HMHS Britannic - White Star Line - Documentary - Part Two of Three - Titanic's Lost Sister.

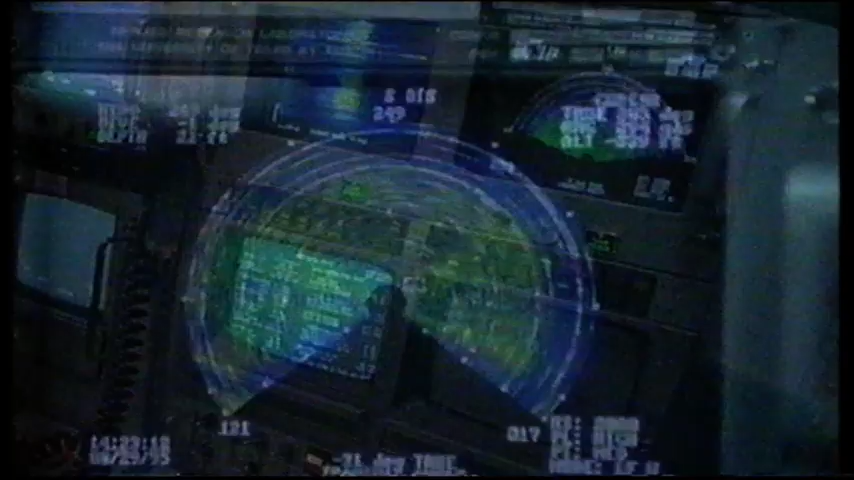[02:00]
If the Britannic is anywhere near its last reported position, this sonar will soon find her.
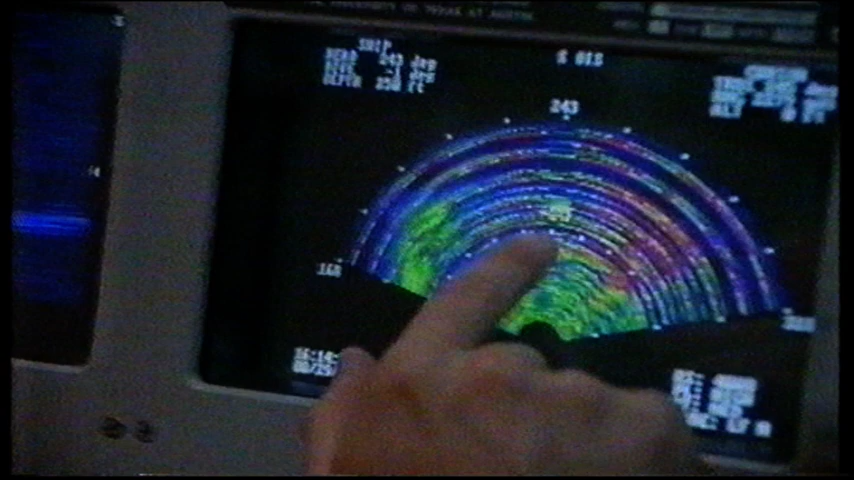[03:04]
Right. We'll wait for a new... There. That's the ship. The sonar has locked on the Britannic.
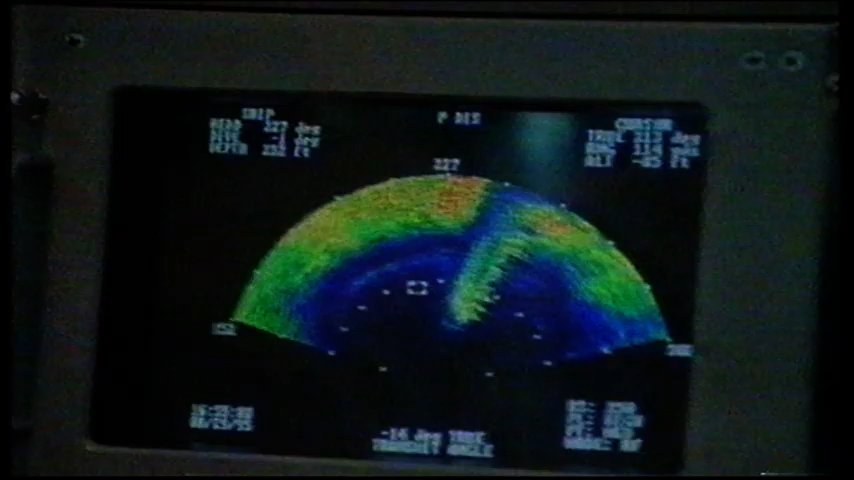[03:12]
It looks like the rudder and propeller's right there.